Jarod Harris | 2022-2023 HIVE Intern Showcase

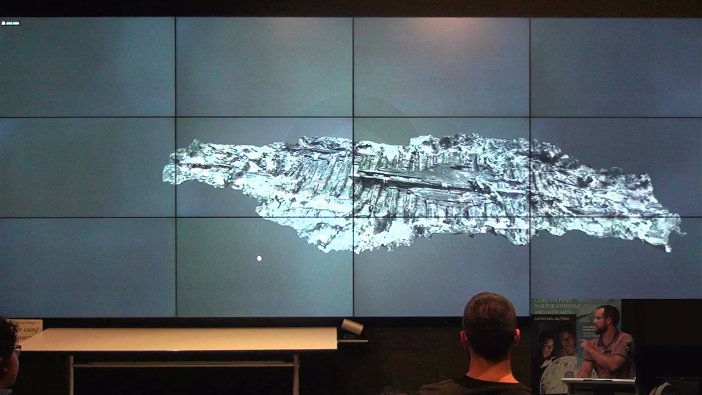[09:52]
general directions, the bow is on the left and the stern is on the right in this view, and this this piece of wood here is the keelson.
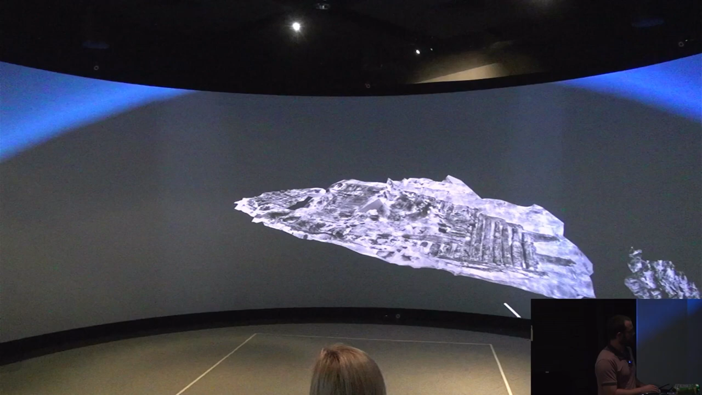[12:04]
again, we've also got frames running along. These are not paired, unlike with Star. They are on the same scale, by the way. We've got the outer hull framing, hull planks on the bottom here, and that runs the entire section of the wreck.
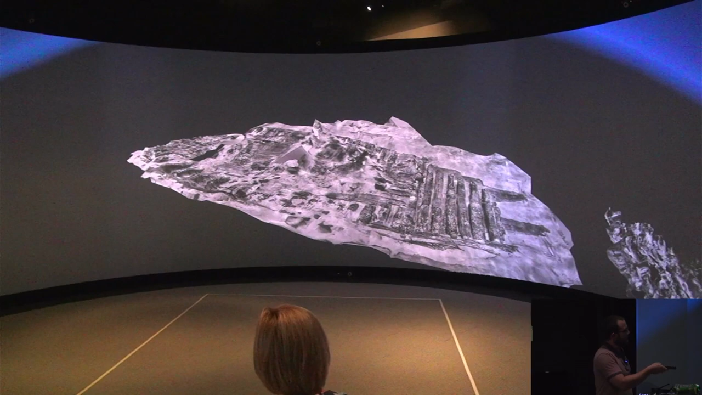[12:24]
The inner hull planking, this surface here, also here. And we've got sand, concretion, and some ballast stones that cover the rest of this.
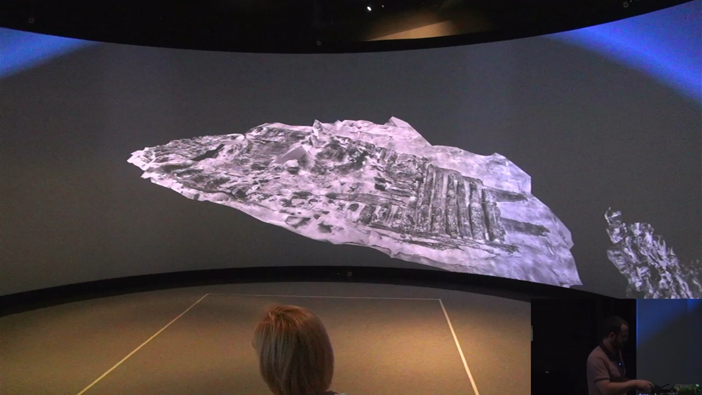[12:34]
As you can see, it is in parts.
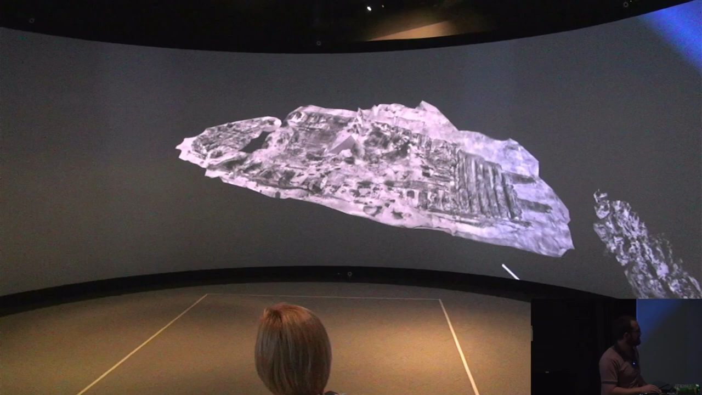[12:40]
It's not the best possible form for the wreck model to be in, but that's the best result that we've ended up with, and it's still an overall good representation of the wreck.
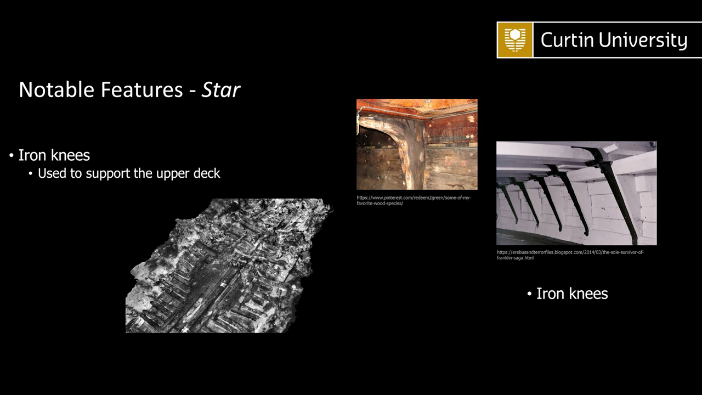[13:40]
The version that we've got would have had the iron extending in this direction underneath those supports.